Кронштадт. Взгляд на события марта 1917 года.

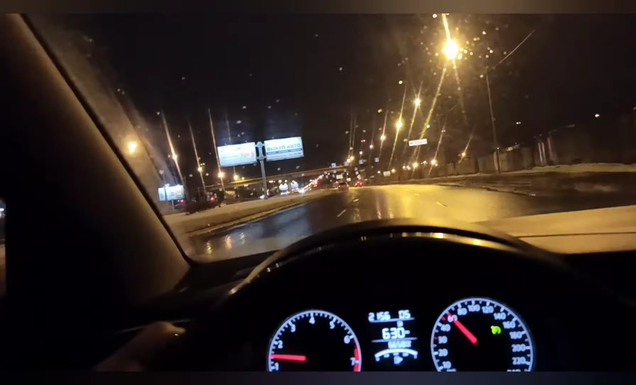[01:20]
Взял на прокат делимобильку, вечер, 13 марта. Катаюсь и хочу заскочить в Кронштадт и снять небольшой обзорчик на Якорной площади. Сейчас заинтересовалась история кронштадтских всех этих мятежей. И вот меня очень, так сказать,
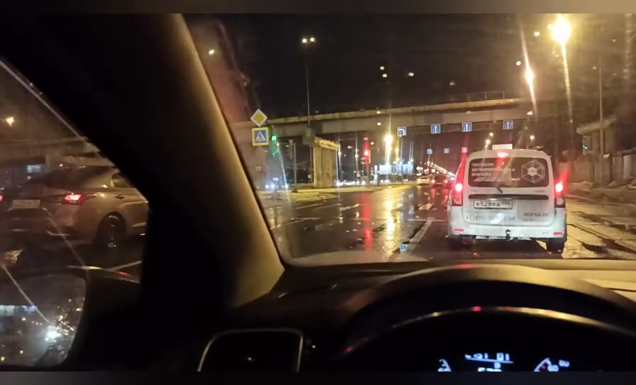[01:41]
поразило, потрясло, как зверствовали матросы в марте 17-го года, убивая своих офицеров. Это очень хорошо показано в фильме «Адмирал», если кто смотрел. Таким зверствам вот прямо на Якорной площади от них убивали, сбрасывали в имеющийся там довольно большой такой овраг, рядом с собором Илана Кронштадтского. Тогда он, по-моему, по-другому назывался. Едем сейчас по Суздальскому, вот, направляюсь в сторону Кольцевой и буду двигаться в сторону Кронштадта.